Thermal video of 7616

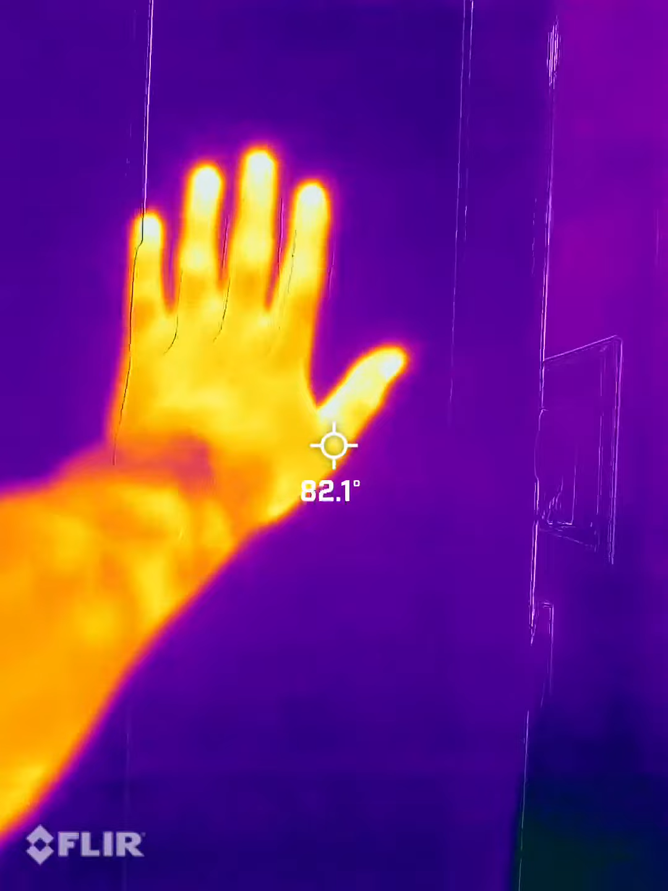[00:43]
I am doing thermal imaging on the exterior.
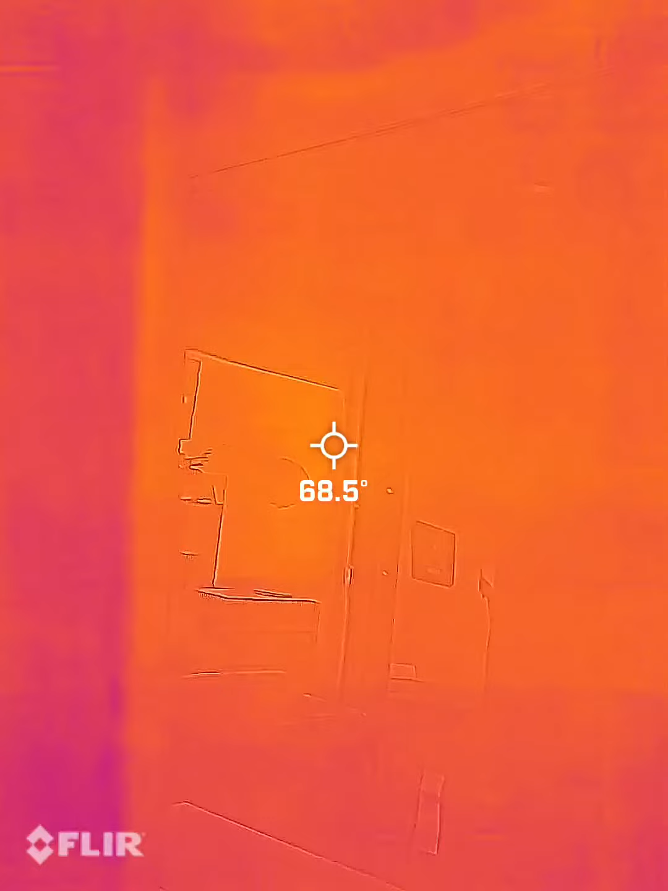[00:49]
You can see where the studs are. That's the lighter purple. You can see where the insulation is between them. That's the brighter colors. And I'm looking to make sure everything is properly insulated.
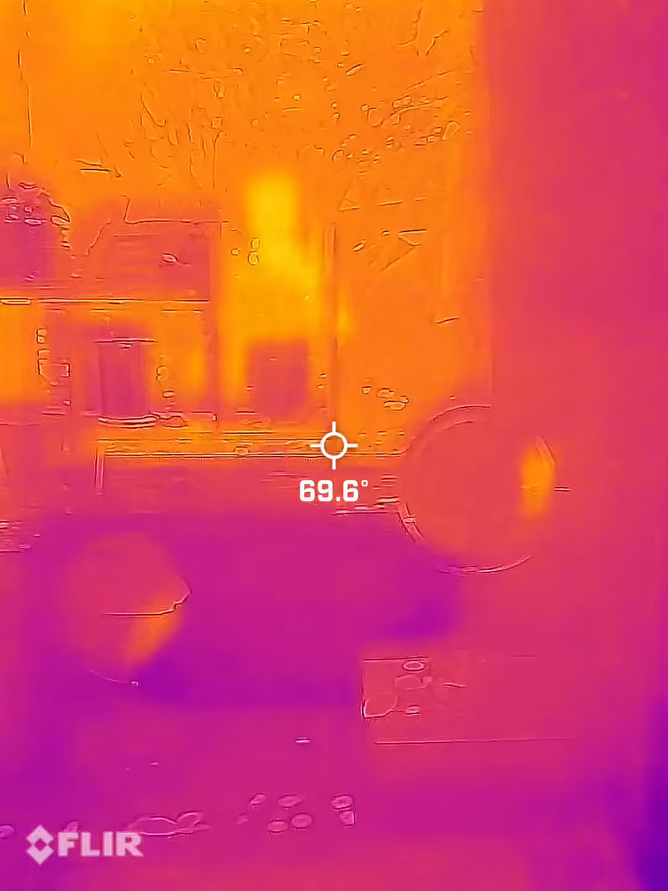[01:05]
That is a mirror.
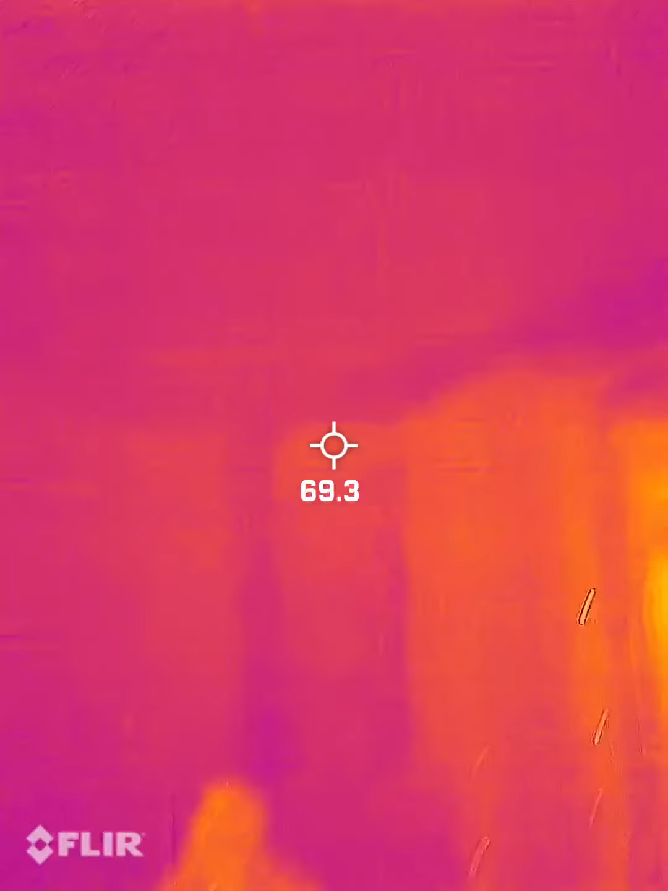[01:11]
Alright.
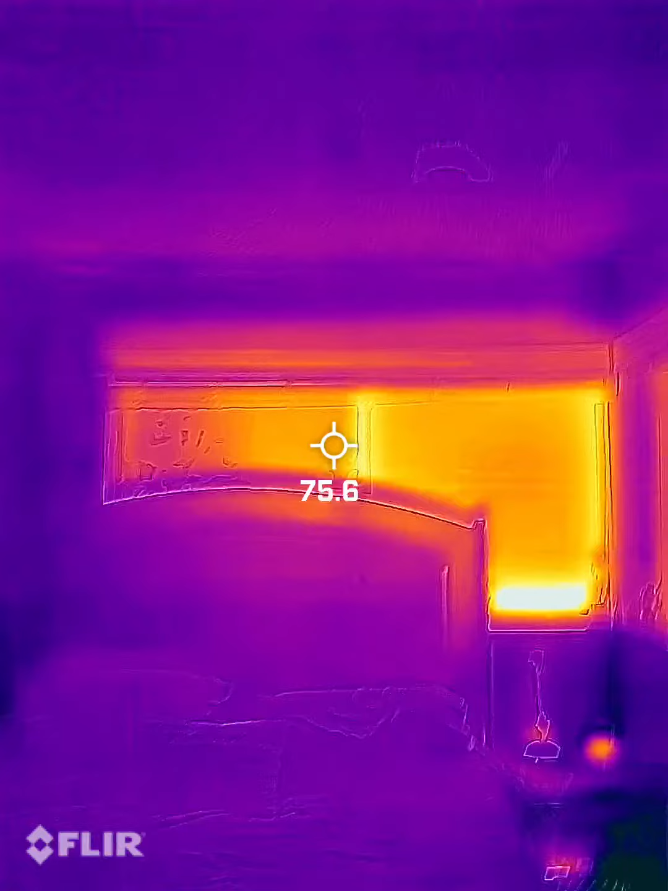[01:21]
There is a window right there.
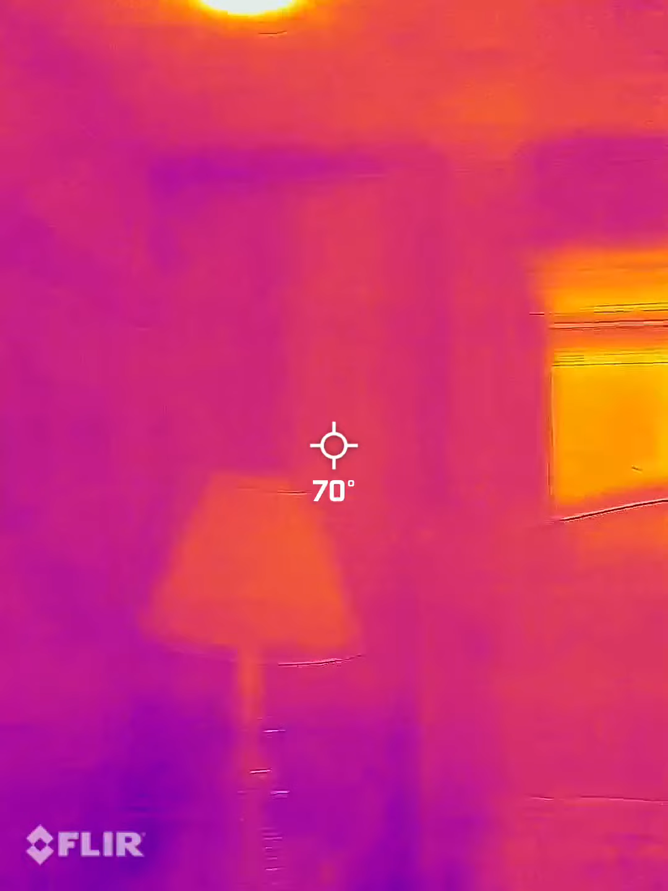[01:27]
Ventilution.
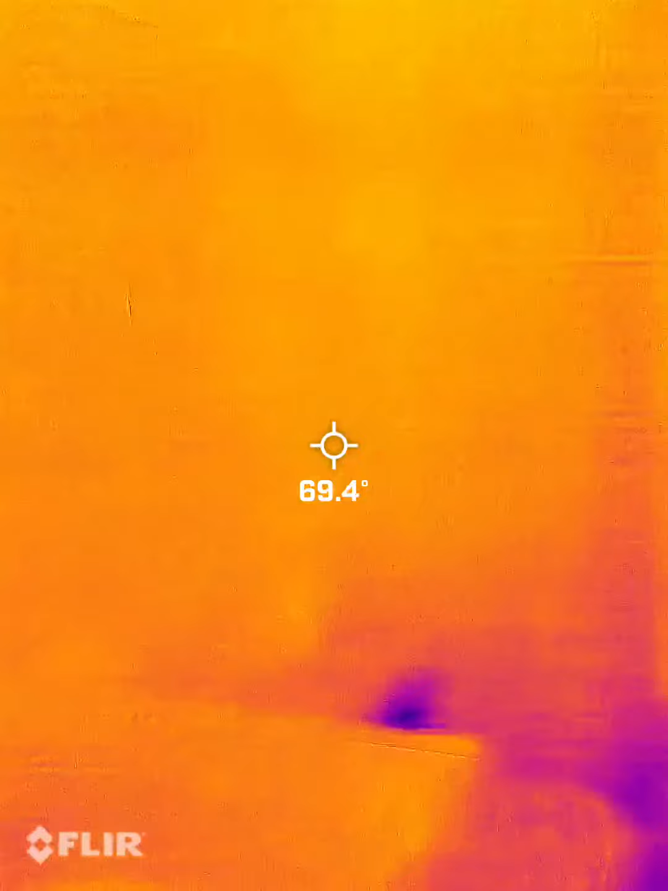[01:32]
There is a bathroom. There is a mirror.
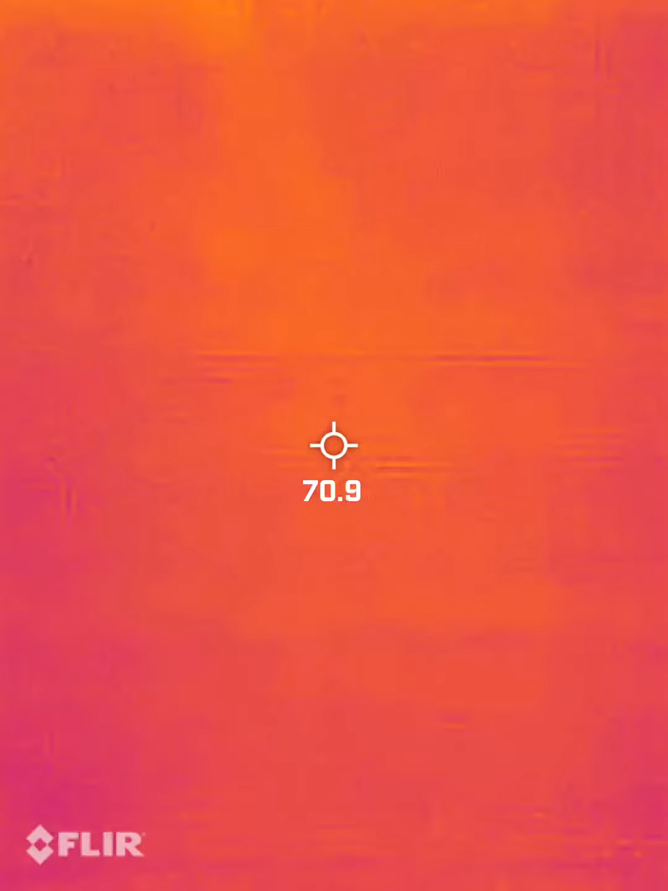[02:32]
There is a window right there.